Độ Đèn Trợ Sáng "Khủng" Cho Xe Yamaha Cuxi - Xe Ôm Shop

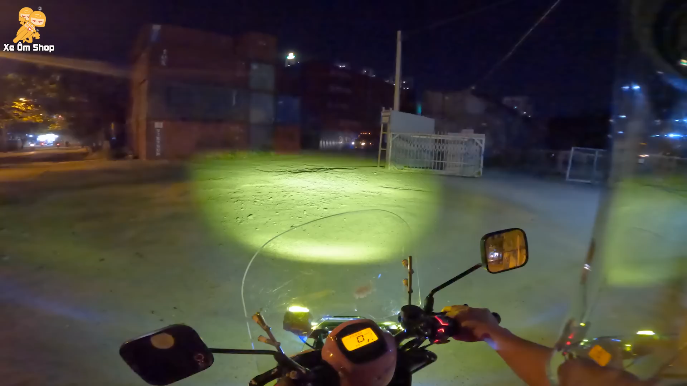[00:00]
pha thì nó cao hơn cost khoảng 30%, còn ở dưới mặt đường thì nó vẫn đang là khoảng 70% nếu mà các bạn bật chế độ pha. Có nghĩa là pha thì ngoài sinh đường ra thì nó vẫn có cái chức năng đó là sôi đường. Đây, đây là cost nè, pha nè, cost nè, pha lên nè, khủng khiếp không?
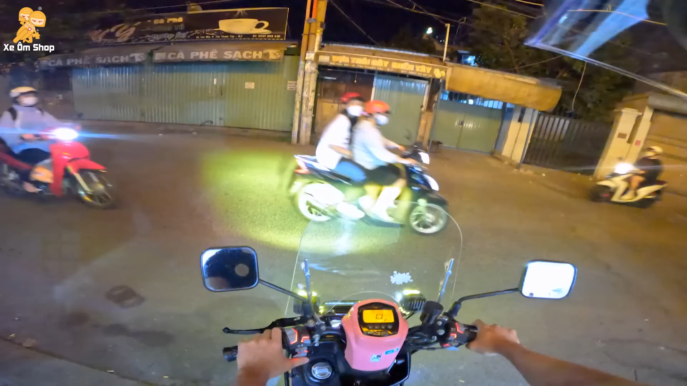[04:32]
Đây chế độ cốt nè, pha nè, cốt nè, pha nè, vaccine nè, bật pha vaccine nè, tắt pha vaccine nè, tắt đèn vẫn có thể vaccine được nè. Cốt pha nó hoạt động riêng biệt, nó không có chung với nhau nha.
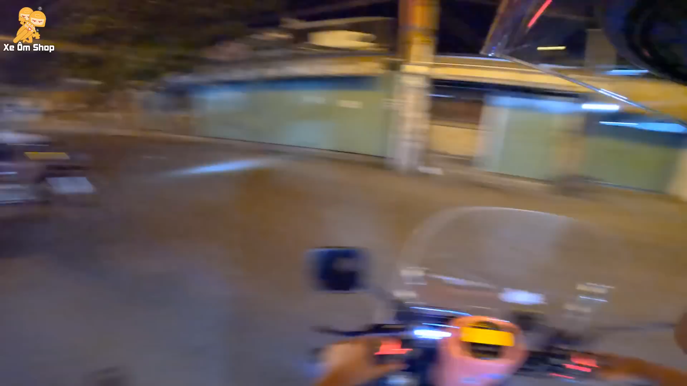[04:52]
Giờ mình sẽ thử ánh sáng vàng trước rồi chút nữa mở lên ra cho các bạn xem ánh sáng trắng. đèn ánh sáng vàng đi đường nè, khá là dịu mắt, không có bị chói. Các bạn có thể nhìn vô mấy cái biển hiệu á, pha thì nó sẽ chói nè, đó.
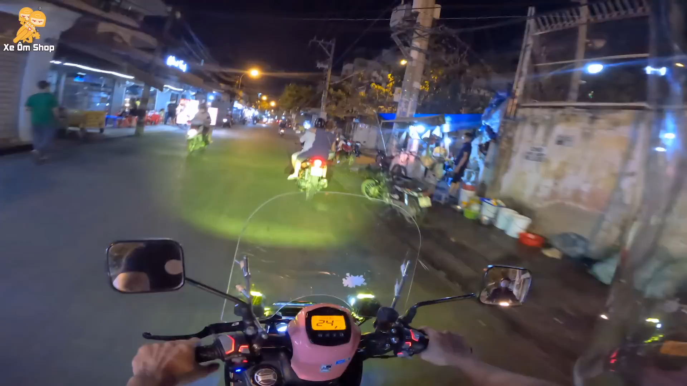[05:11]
Còn code thì nó không có chói. Đây, nó sẽ là một vùng sáng rất là tốt như thế này.
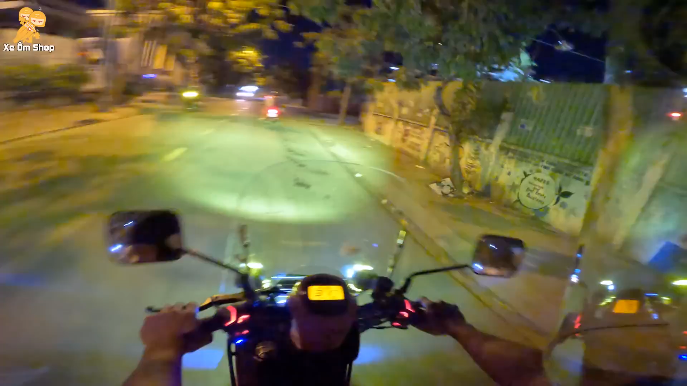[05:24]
Quan trọng là người đối diện người ta không bị chói nha. Đây, test đây là ngon nhất nè. Đây là chỗ test đèn yêu thích của mình nè. Đó, code nè. Các bạn thích thì các bạn có thể chỉnh cao lên xíu nha. Pha nè, pha tụ điểm một điểm ở giữa nè. Pha thì nó cao hơn code khoảng 30%. Còn ở dưới mặt đường thì nó vẫn đang là khoảng 70%. Nếu mà các bạn bật chế độ pha, có nghĩa là pha thì ngoài sinh đường ra thì nó vẫn có cái chức năng đó là soi đường. Đây, đây là code nè, pha nè.
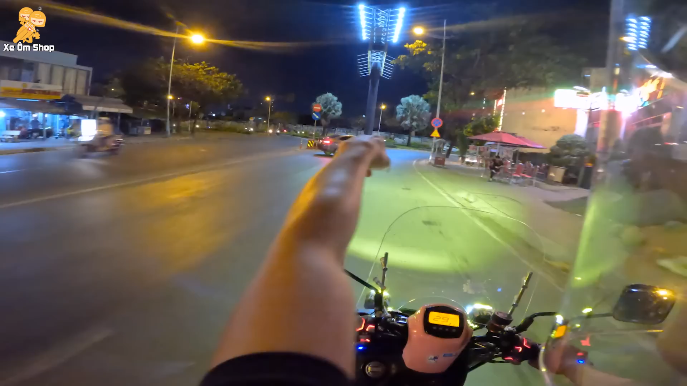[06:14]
Cái xe này đi sai nè, sao nó lại quẹo ở đây? Ở đây cấm quẹo mà,
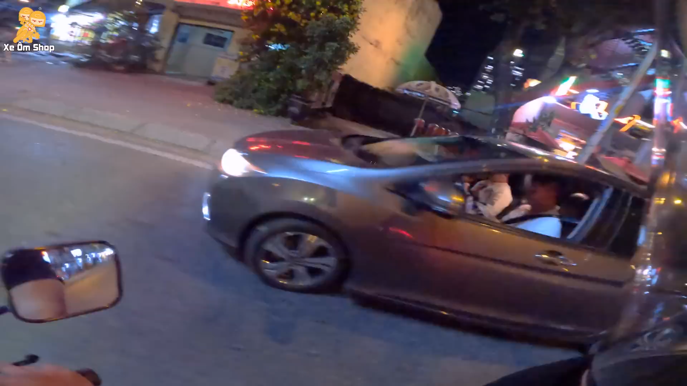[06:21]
thấy để cấm quay đầu rõ ràng, cái xe đó đi tào lao nguy hiểm. Quá là sáng. À tắt nè, bật lên nè. Các bạn có thể bật bằng một nút bấm thôi. Tắt thì các bạn nhấn giữ một giây sau là nó tự tắt. Nhấn giữ cái nút bật tắt á là nó tự tắt. Code nè.
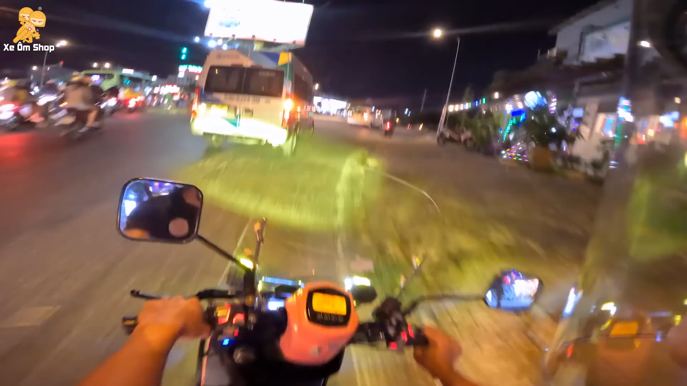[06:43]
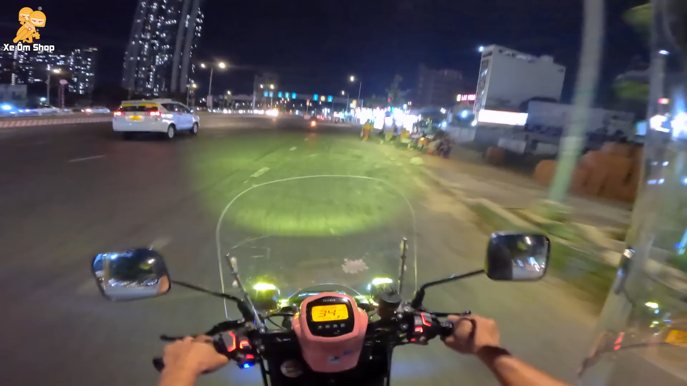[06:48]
Passing nè, các bạn hãy nhìn cái biển hiệu trước kìa. Passing nè. Đó, nó chớp hiển thì người ta sẽ rất là chói. Còn code thì người ta sẽ không chói. Đương nhiên là cái đối diện người ta nhìn á, người ta vẫn thấy được cái màu vàng của mình. Nó không chói thôi, chứ không có nghĩa là người ta không thấy. À, như này là đủ cho các bạn đi khoảng 60-70 km/h mà không sợ người khác chói mắt. Nhưng mà các bạn vẫn có một cái ánh sáng rất là rực rỡ để các bạn đi.
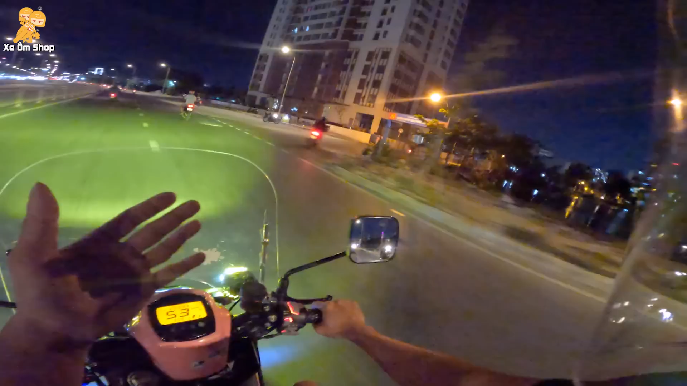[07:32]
nhưng các bạn không chắc nó là chướng ngại vật, thì các bạn có thể nhấp cái pha một cái đó. Nhấp cái pha một cái, các bạn thấy không? Khủng khiếp. Ở đây là ánh sáng vàng, bây giờ sẽ cho các bạn xem ánh sáng trắng nha. Đây là ánh sáng trắng nè. Pha nè. Cót nè.
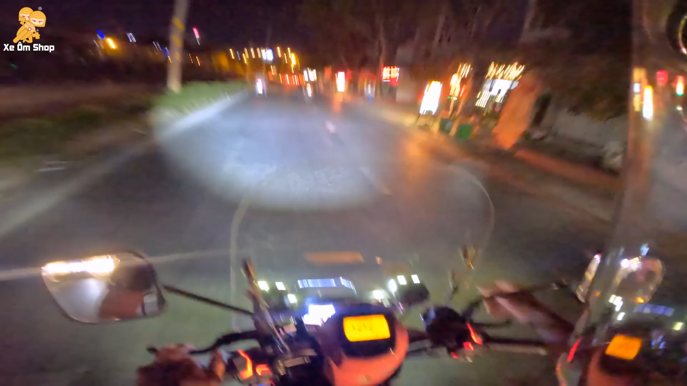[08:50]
Chỉnh cao hồi xíu. Đó. Ngon lạnh liền.
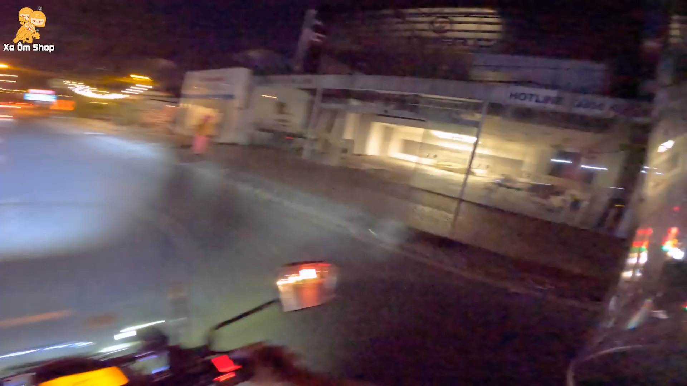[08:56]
Cao xíu là quá ngon luôn. Qua đây có đèn đường mà ở dưới mặt đường đó, nó vẫn có cái ánh sáng của cái đèn Lobo. Thì có nghĩa là đèn rất là tốt. Thì bình thường đó, là các bạn tắt cái này đi là các bạn vẫn thấy đường các bạn đi đúng không? Nên khi các bạn mở lên thì nó sáng lên nữa, thì có nghĩa là cái này á là ánh sáng nó chiếu tới đâu thì các bạn có thể đi rất là thoải mái tới đó. Các bạn không có lo là nó cường độ sáng nó không đủ, mặc dù là nó chỉ ra cũng tương đối xa. Cái này thì theo kinh nghiệm của mình, nó có thể giúp các bạn đi với tốc độ đâu đó khoảng 60-70 km/h mà các bạn không sợ là bị thiếu đèn.
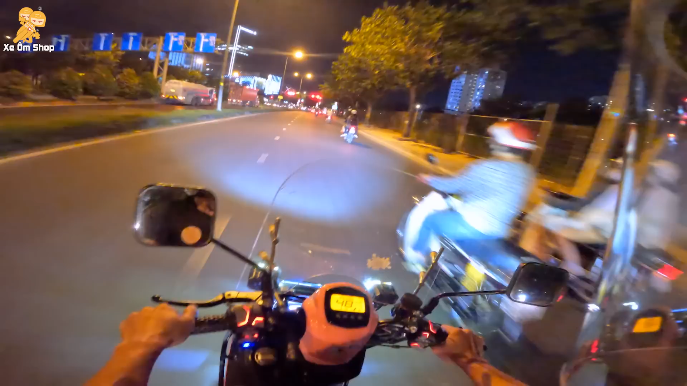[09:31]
Cái quan trọng là cái thiếu đèn á là có nghĩa là cái đèn bạn rất là sáng, nhưng mà nó quá thấp. Để quá thấp, để cao quá thì chói mắt người ta. Nhưng mà khi các bạn để thấp á, thì nó không tới, nó không đủ cho các bạn đi xa. Xuống xíu nè, này nó hơi xa rồi, hơi cao xíu rồi. Để mình sẽ chở xe này là mình còn chở đồ nữa. Để khi các bạn chở đồ nặng phía sau á thì nó hỏng lên xíu nữa, thì các bạn có thể canh chỉnh ha. Cái bát này nó có thể quay 360 độ luôn, nghĩa là các bạn có thể chỉnh được cái góc nghiêng nè, cái góc lên xuống nè, rồi qua lại nè, điểm tập trung hoặc là bè ra hai bên là các bạn có thể chỉnh được luôn, rất là thoải mái.